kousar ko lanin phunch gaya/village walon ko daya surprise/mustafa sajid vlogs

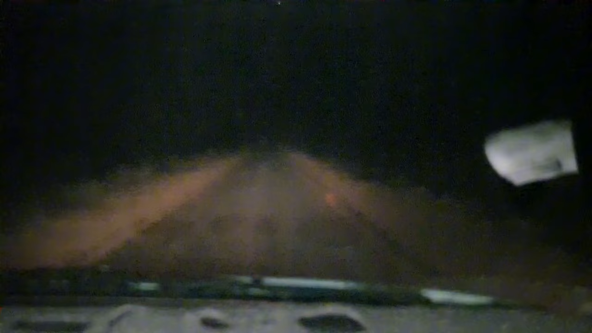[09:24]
بہت دکھائی دے رہا ورنہ آس پاس کچھ بھی نہیں دکھائی دے رہا رات کا ٹائم ہے سنسان علاقہ ہے اور باہر کافی تھنڈی اور تیز ہوا چلی ہوئی ہے اور بس اللہ خیر کرے کہ